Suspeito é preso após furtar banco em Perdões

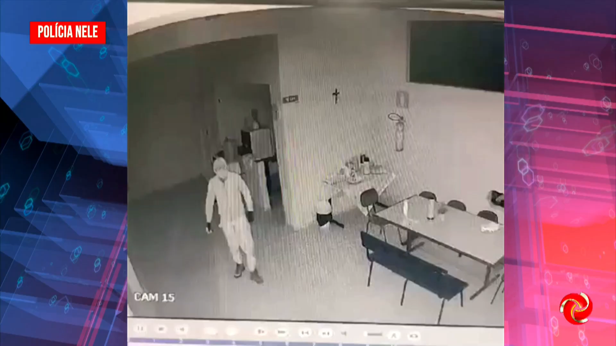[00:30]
O suspeito foi preso na terça-feira, segundo a polícia civil, câmeras de segurança registraram a ação dos criminosos que estavam vestidos com capuzes,
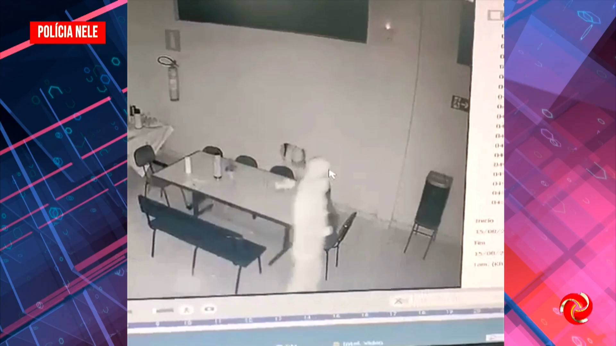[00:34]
máscaras e luvas, além de usarem lanternas para tentar ofuscar as imagens.